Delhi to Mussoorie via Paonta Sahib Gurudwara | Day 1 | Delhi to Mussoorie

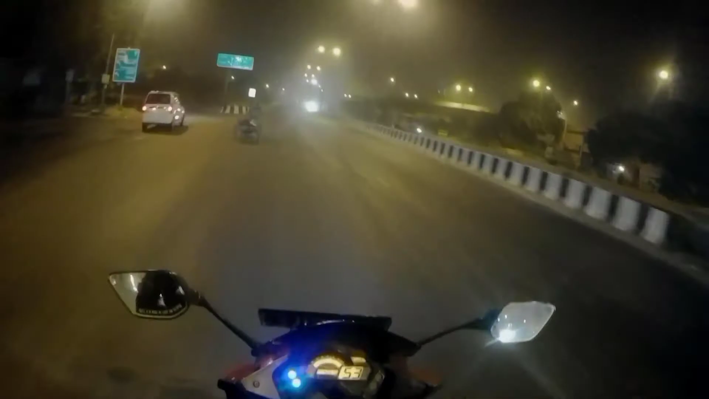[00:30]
I started from my house around 4:30 and it's 4:04 now. I'm at Anmol and right now we are passing Delhi bypass and we're taking NH1.
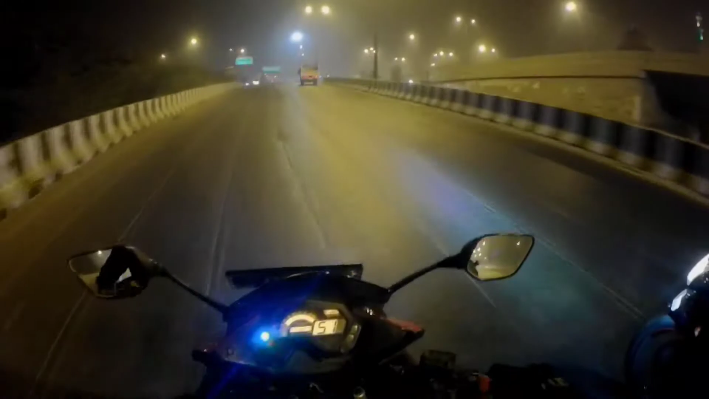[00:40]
We're heading towards Paonta Sahib. Yahan se, I guess, Panipat, so Kurukshetra, so then we'll turn right towards Yamunanagar. I guess Yamunanagar is a place. So actually jo hamara plan hai wo kal raat ko final hua. I got a call from Anmol yesterday evening and he said ki bhai chal rahe hai. I said bhai kahan chal rahe hai, and he was like kahin bhi chalenge bas chal rahe hai.